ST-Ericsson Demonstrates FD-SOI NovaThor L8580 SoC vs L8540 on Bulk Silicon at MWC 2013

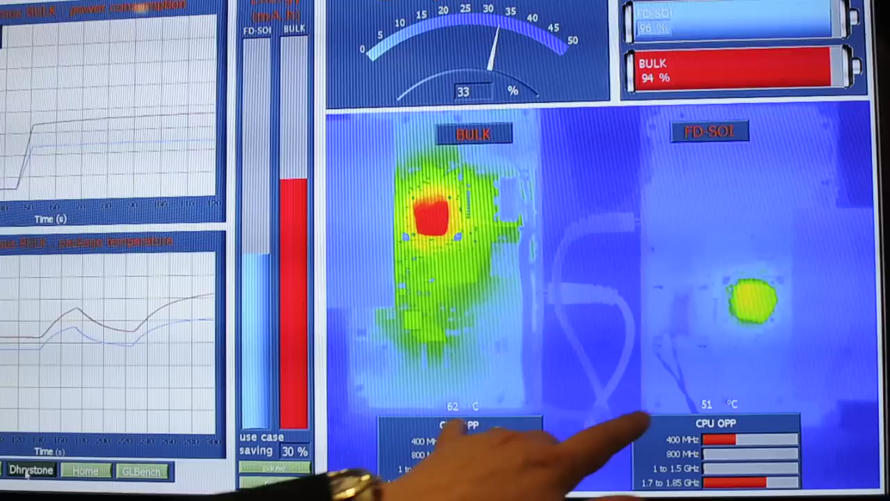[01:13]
So it is 10 degrees here, but basically what is really important
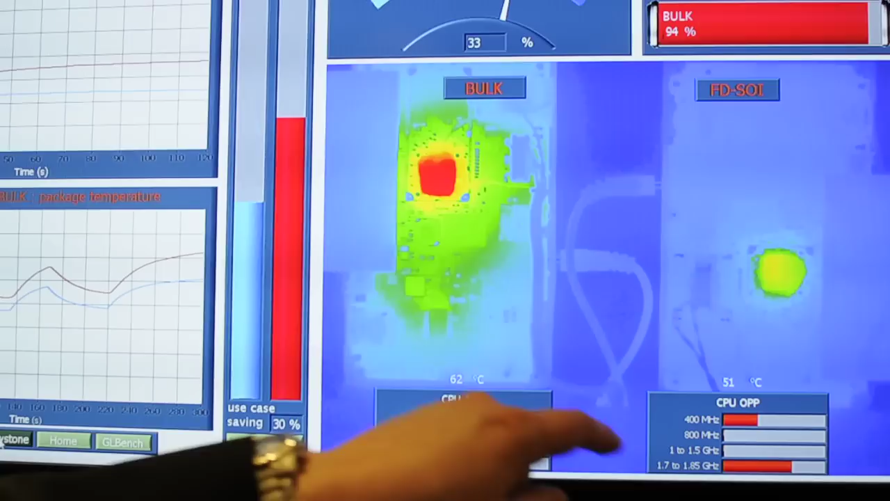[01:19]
is that this 30% savings that we have here.